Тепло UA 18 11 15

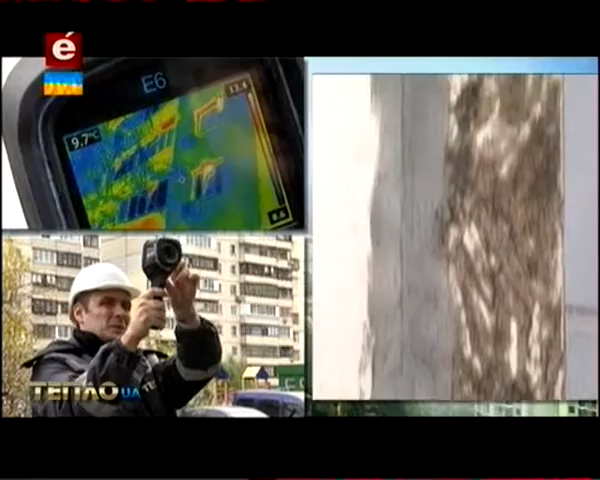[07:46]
On screen: spot 9.7°C
бо все-таки просвічуються шви Между панелями Ну і я бачу,